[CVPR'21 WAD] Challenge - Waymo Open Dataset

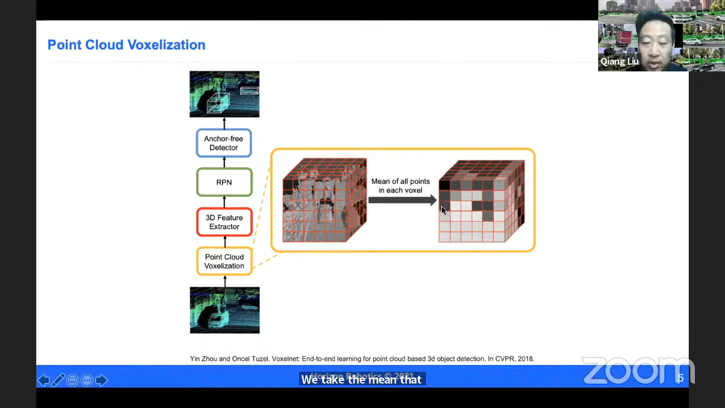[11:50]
and we do not limit the number of points per voxel. In the second step, we use the sparse convolution to do the feature extraction.
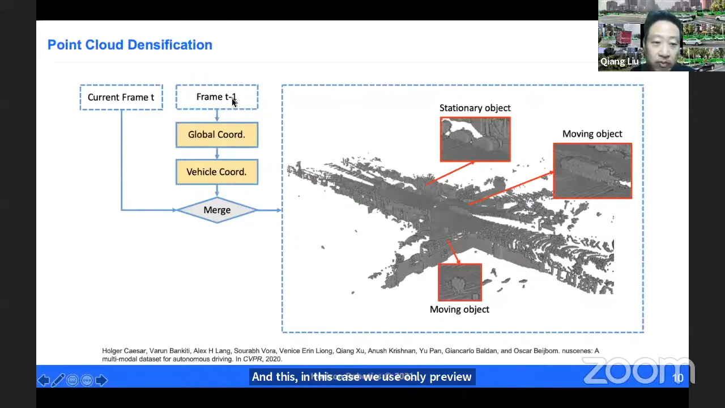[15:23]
And this, in this case, we used only a previous, the previous frame, which is transformed to the current frame coordinate system to densify the point cloud.